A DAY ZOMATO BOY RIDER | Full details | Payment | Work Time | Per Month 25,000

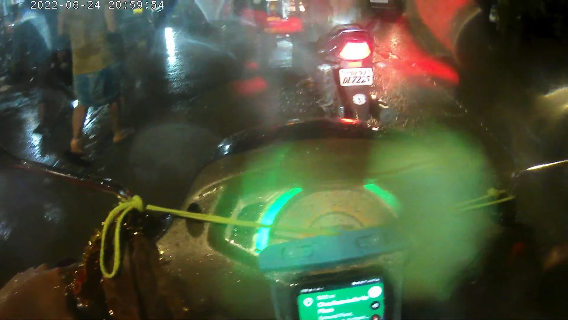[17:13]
चलो अभी अपने घाट को ऊपर जाने का,
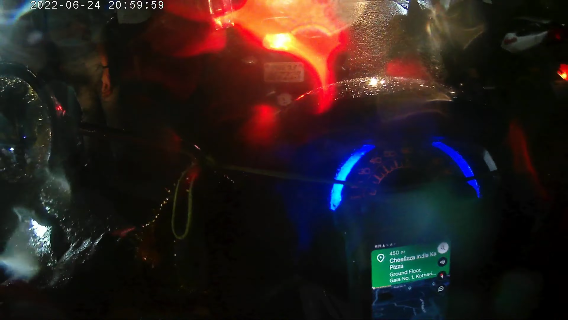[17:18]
शिव प्रसाद CHS, मेरे को लग रहा है इधर ही रुक जाएगा, आगे रुक जा मैं।
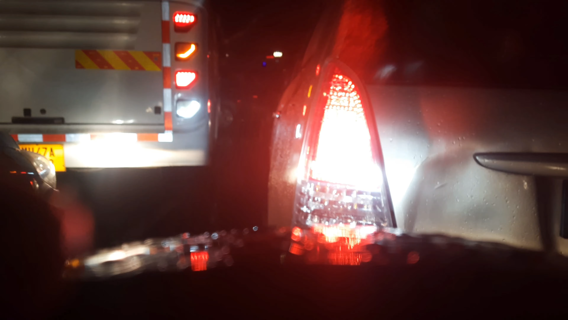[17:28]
सबवे का ऑर्डर लगा है, पिकअप कर लिया है और बस डिलीवर करना है।